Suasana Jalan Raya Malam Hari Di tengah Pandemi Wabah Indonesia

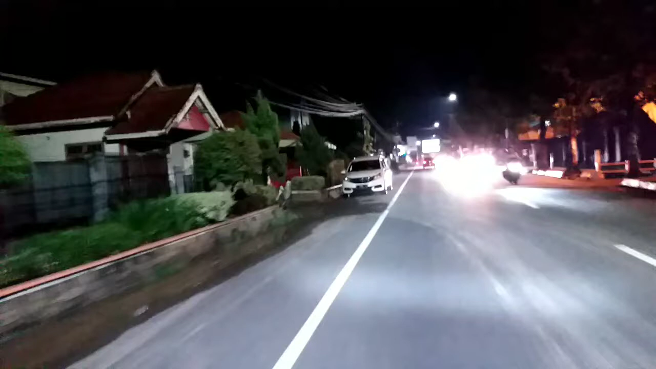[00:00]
Oke selamat malam teman-teman kita lanjut lagi bikin motovlog bikin motovlog teman-teman Yes kita ada di
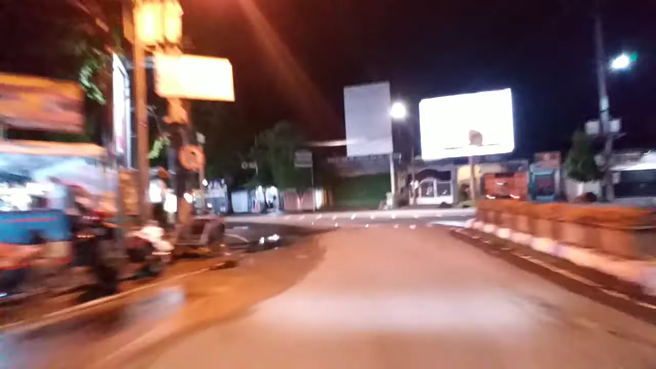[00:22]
arah arah keranggan bentar ini bentar bentar Yes bentar kita mau lewat
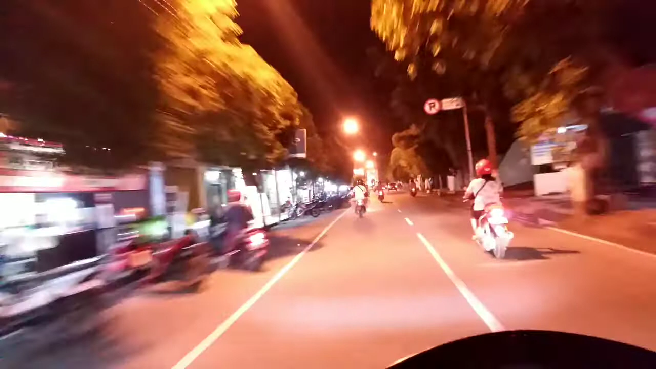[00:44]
Jalan Rawidaya teman-teman Ayo kita ambil kiri
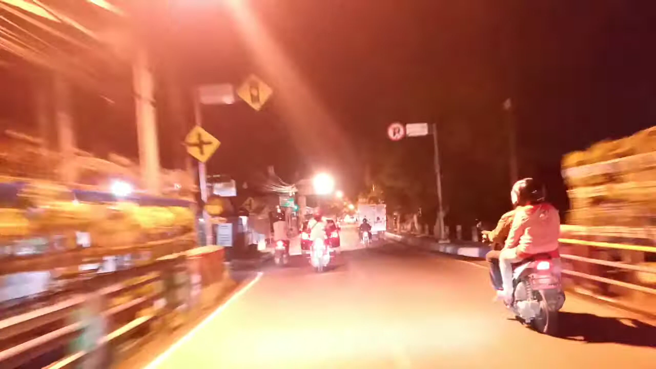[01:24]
Isak Suasana jalan di Trawidaya Wuhuuu Kena kembar Kena kembar
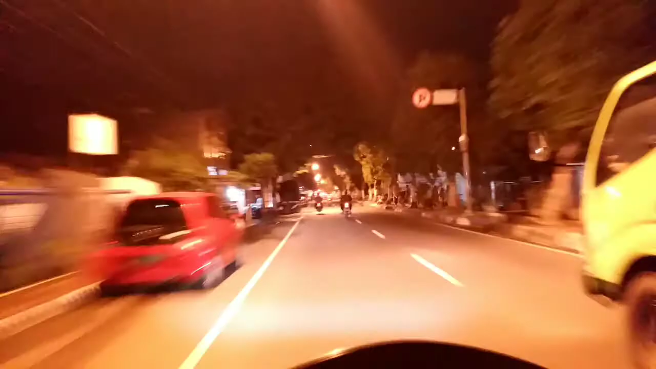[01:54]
Kena kembar Jalannya Tidak terlalu lama juga Tadi ini nasi Jum malam teman-teman Ini Jam 7 malam Jam 7 sore lah Nah kita Di rel Di rel
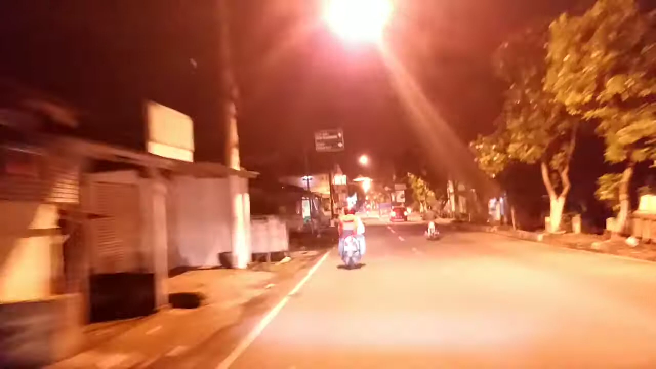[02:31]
Yes Kita ada di Abayan Rawidaya Terách Namun
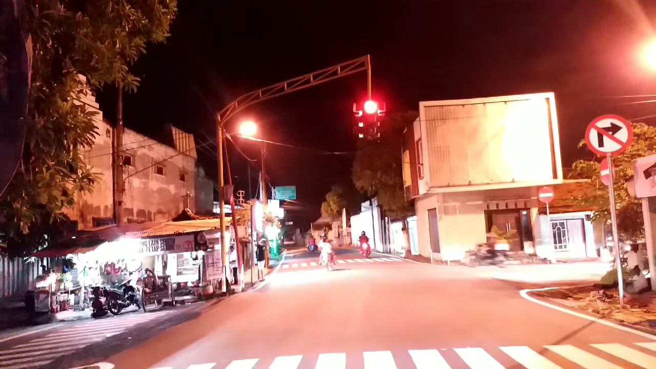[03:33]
perempatan comboran teman-teman lalu merah tidak terlalu lama jalan-jalan teman-teman karena di tengah covid-19 corona lanjut lagi kita
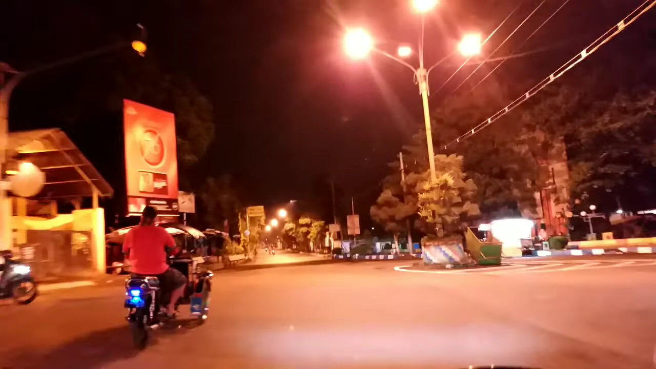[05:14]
yuhu nah ini kita sampai alun-alun mau cumpain sepi ya gak terlalu ramai sepi di tengah
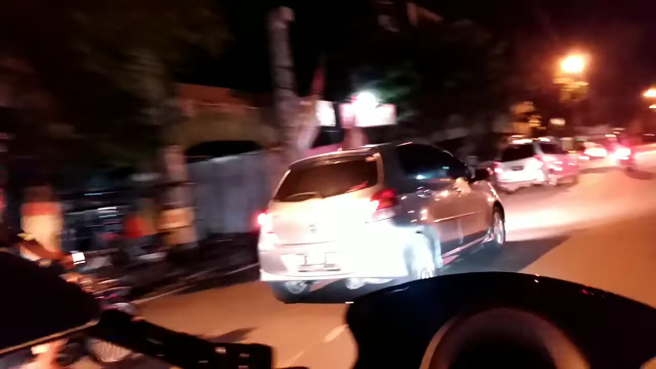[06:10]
biar teman-teman subscribe untuk channel saya biar teman-teman tahu suasananya di jalan
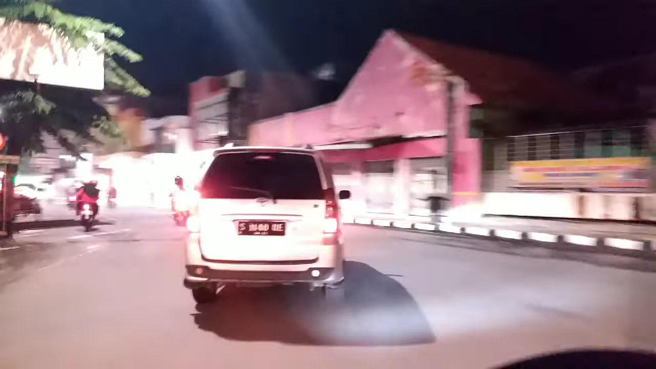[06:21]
jalan-jalan jalan moco pahit ini seperti apa jam 7 malam nah ini toko-toko sudah
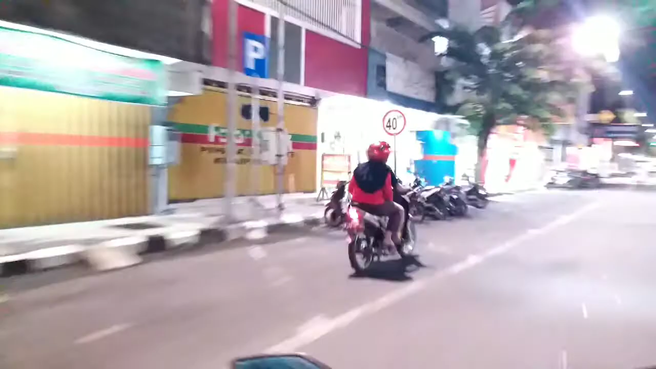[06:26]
ada yang tutup ada yang buka bata masih buka apolo buka oh yes
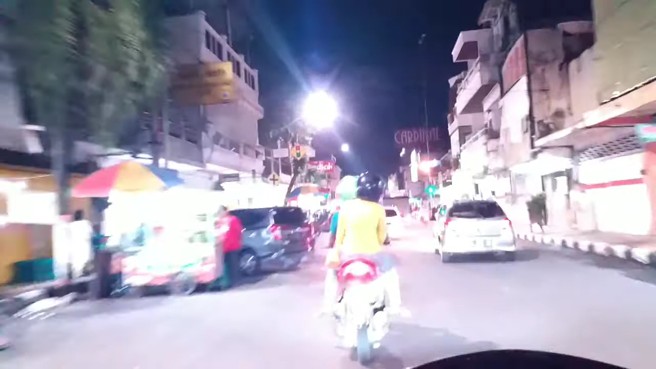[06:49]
setopan lagi teman-teman nah ini jalan moco pahit teman-teman asik sekali ya bikin vlog motovlog ternyata teman-teman jadi bisa tahu suasananya nah ini moco pahit masih ada yang buka
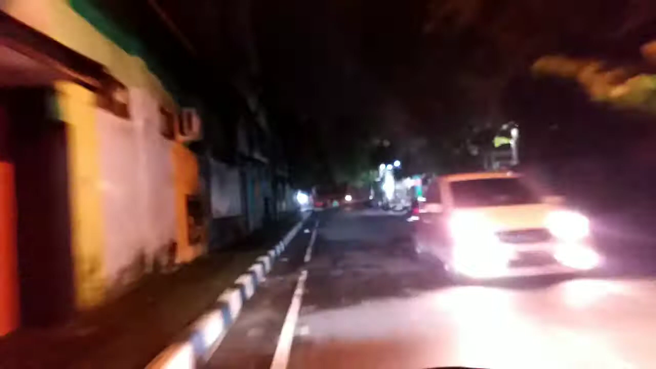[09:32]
nah kita tembus ke PW Suderman teman-teman
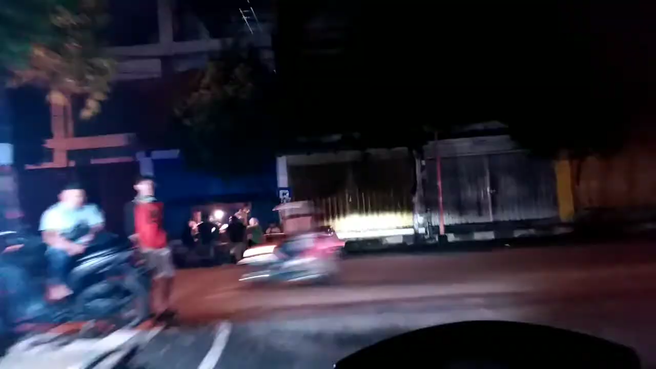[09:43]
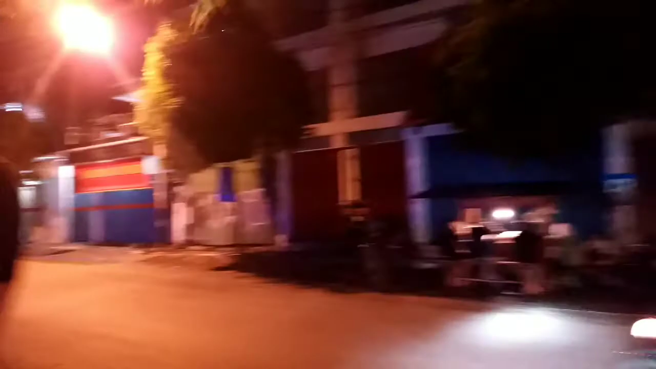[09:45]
gak terlalu rame gak terlalu rame teman-teman
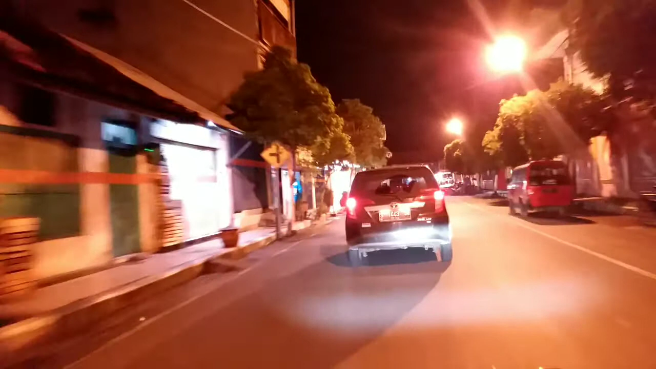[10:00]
ini kelenteng kelenteng teman-teman kita kanan kita coba lihat suasana pasar tanjung ini pasar HP-HP HP-HP second jual beli HP second tadi
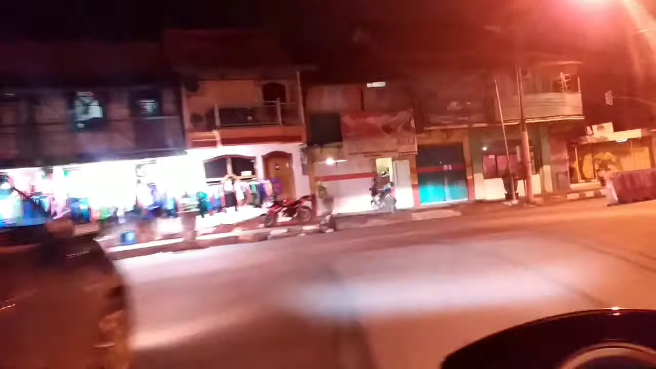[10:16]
teman-teman situ ada HP mulai 150 ribu ada nah ini pasar tanjung teman-teman kita coba lihat suasananya pasar tanjung pasar tanjung jam oh great kita lanjut terus pasar tanjung teman-teman ya memang penurunan sih agak sepi
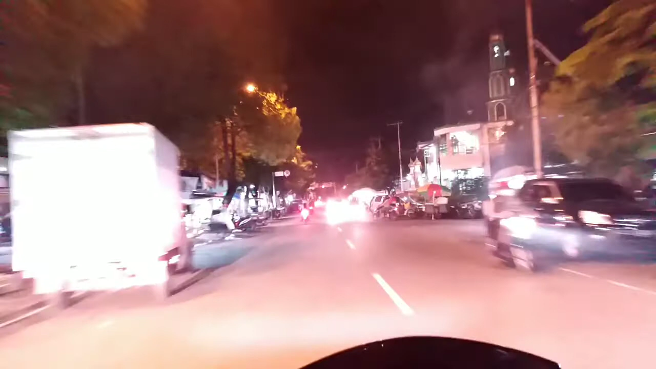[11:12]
covid-19 nah kita coba lihat jalan merpati
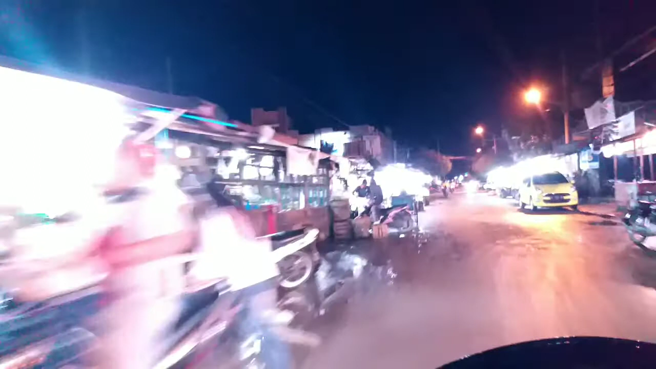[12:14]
sedikit penurunan teman-teman pasar buahnya juga oke kita lanjut